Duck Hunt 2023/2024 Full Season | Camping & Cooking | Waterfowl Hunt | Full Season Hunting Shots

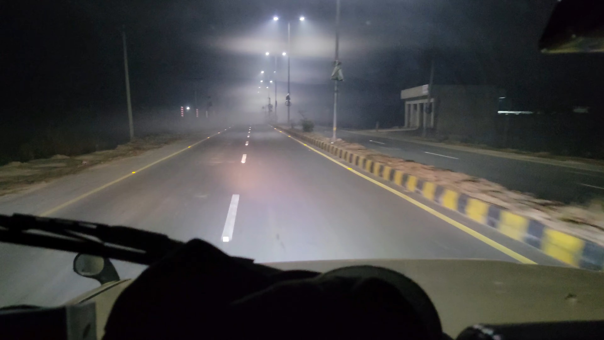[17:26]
السلام علیکم دوستو مرغابی کے شکار کے لیے جناب روڈ پر ہیں اور
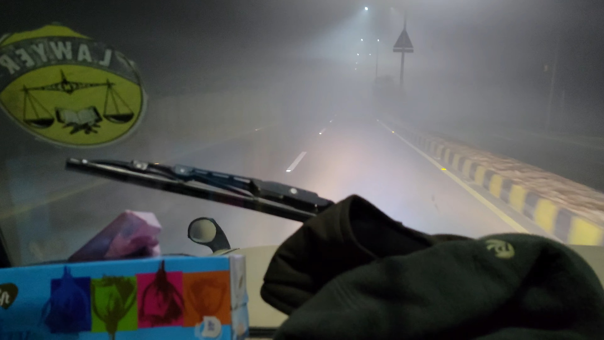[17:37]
لٹل بٹ فوگی ویدر بھی ہے کہیں کہیں فوگ بہت زیادہ ہے تو آگے دیکھتے ہیں جناب تو یہ صبح کے 3:30 بجے
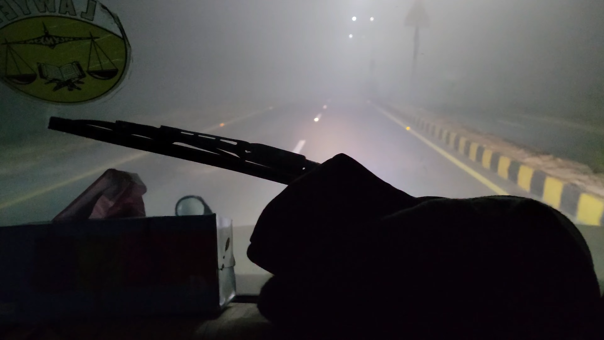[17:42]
ہیں اور ہم جناب روڈ پہ ہیں تو جو ہی آگے کوئی انشاءاللہ پہنچتے ہیں پھر دیکھتے ہیں آج کیا بنتا ہے جناب